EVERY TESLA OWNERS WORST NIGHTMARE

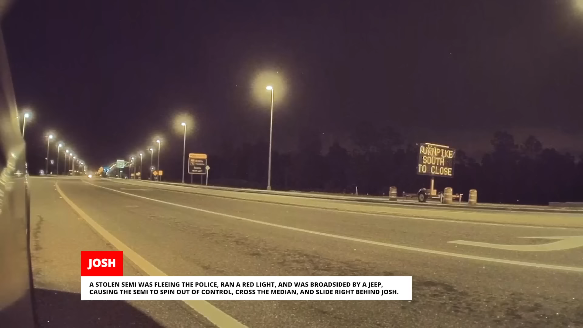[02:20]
causing the semi to spin out of control, cross the median, and slide right behind Josh.
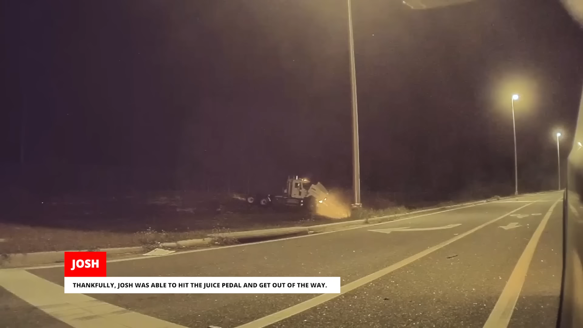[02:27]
Thankfully, Josh was able to hit the juice pedal and get out of the way. Two suspects fled.
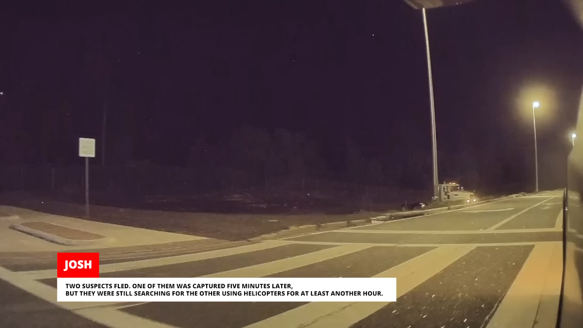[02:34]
One of them was captured five minutes later, but they were still searching for the other using helicopters for at least another hour. Josh showed his footage to the police and gave them a copy.
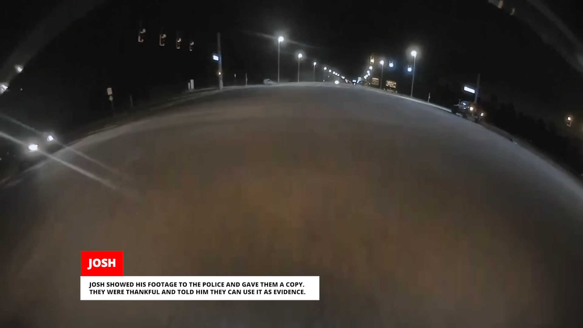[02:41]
They were thankful and told him they can use it as evidence.
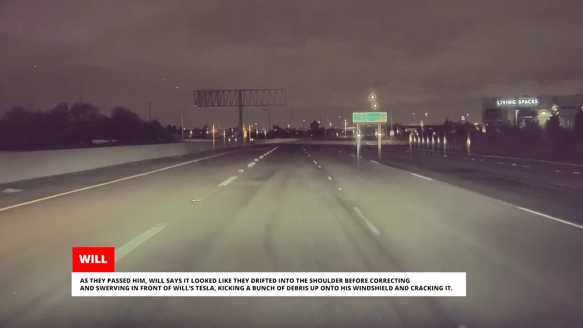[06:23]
Will says it looked like they drifted into the shoulder before correcting and swerving in front of Will's Tesla, kicking a bunch of debris up onto his windshield and cracking it.
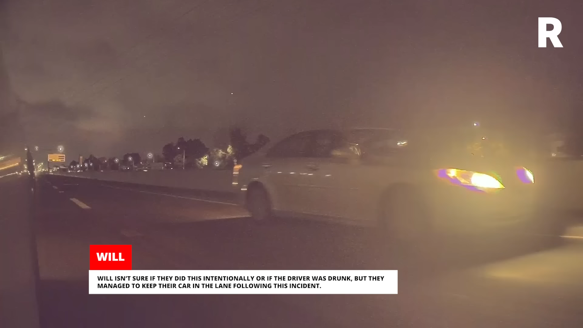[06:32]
Will isn't sure if they did this intentionally or if the driver was drunk, but they managed to keep their car in the lane following this incident.
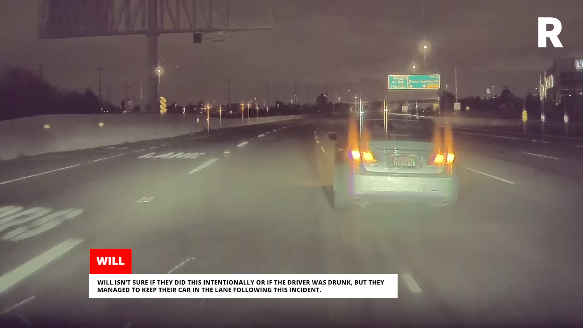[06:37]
Actually, we've seen a meme making the rounds on TikTok and Facebook touting this pro driver tip.
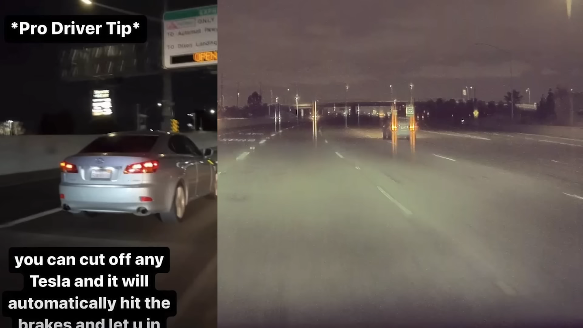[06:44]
You can cut off any Tesla and it will automatically hit the brakes and let you in.